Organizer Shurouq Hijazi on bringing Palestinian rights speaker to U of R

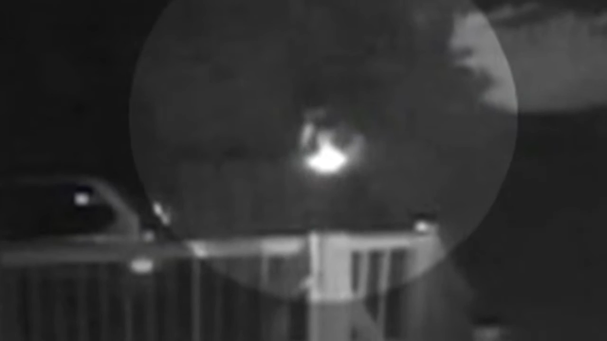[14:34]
Better have your permits if you found at the checkpoint. Coming on the tower aiming down at the checkpoint.